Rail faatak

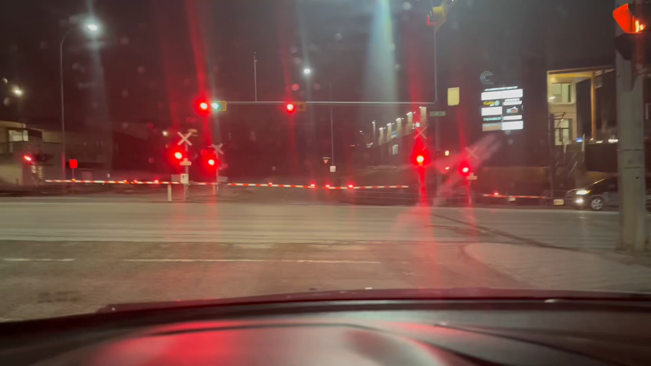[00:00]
अब देखिए यहाँ पर इतना बढ़िया सिस्टम है, अभी छोटी सी ट्रेन चलती है और ट्रेन जैसे ही निकलेगी ये फाटक तुरंत खुल जाएगा और तुरंत हम जा सकते हैं, कोई रुकना ही नहीं है। अच्छा अभी तो इधर वाली हो गई है, लेकिन जैसे इधर की ग्रीन की वो हो जाएगी, देखो तुरंत खुल गया फाटक।